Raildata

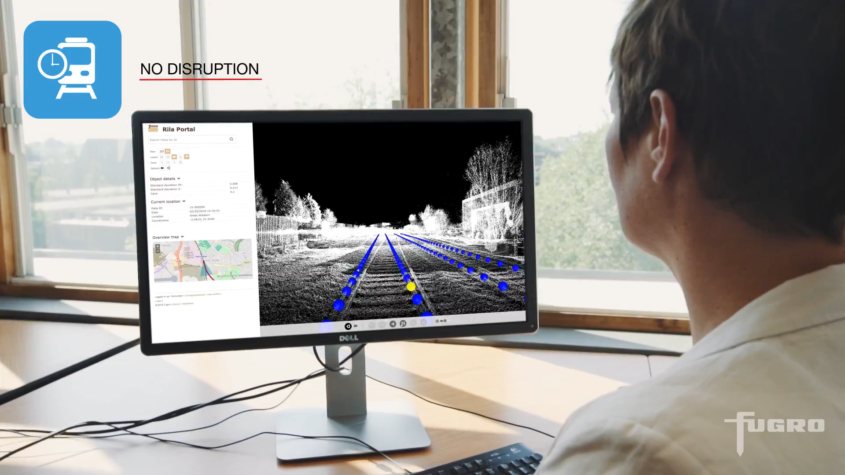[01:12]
all without disruption to train services and without the need to send staff on or near the track.
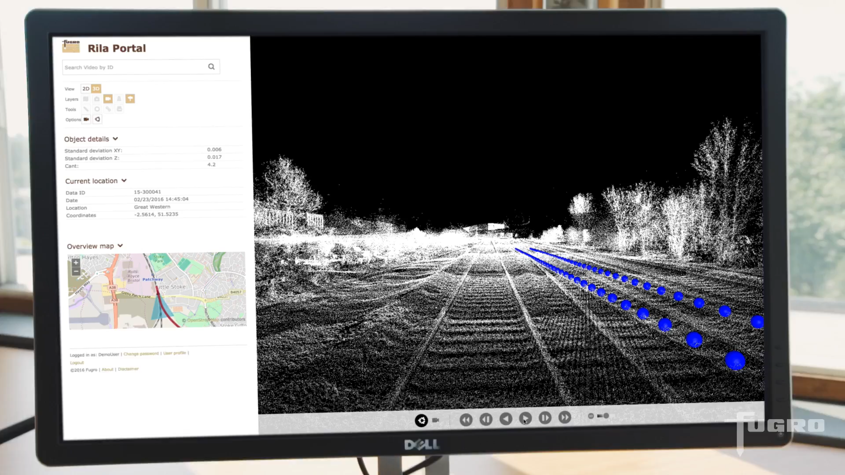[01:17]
Information is delivered to our clients via our web-based RILA portal, where clients can remotely view,
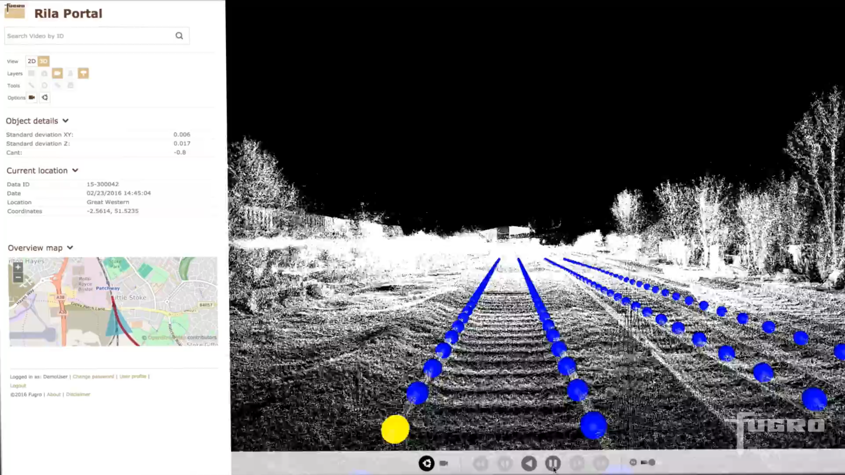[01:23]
inspect and analyze assets and provide inputs to asset management and engineering operations.